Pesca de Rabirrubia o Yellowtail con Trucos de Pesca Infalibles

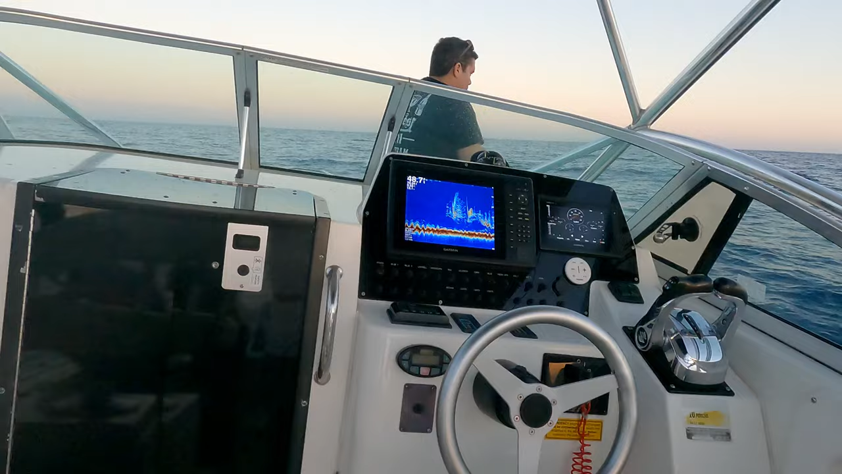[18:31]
Dad, this one time. Para que vea, Raúl, Raúl. Mira, todos esos pescaditos, pescadote, todo eso que está viendo ahí. Pescadito, pescadote.